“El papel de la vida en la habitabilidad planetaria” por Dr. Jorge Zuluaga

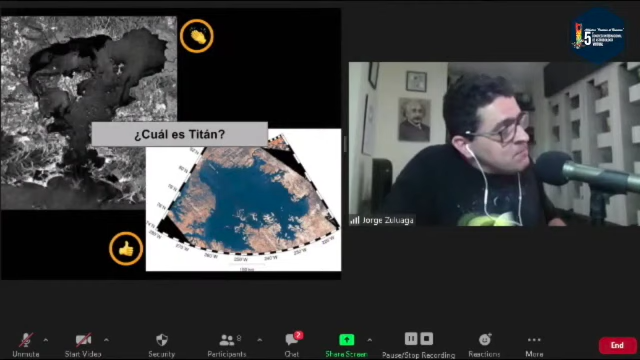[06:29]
Muy bien, y si yo muestro esta, a ver, ¿cuál de ellos es Titán? ¿Cuál de estas dos imágenes muestra la superficie de Titán? Y aquí vemos una, incluso, una masa que claramente se diferencia de la estructura geológica circundante. Repito otra vez, quienes saben de ciencias planetarias, o simplemente quienes conocen a Brasil, reconocerán claramente que Titán no es el de arriba.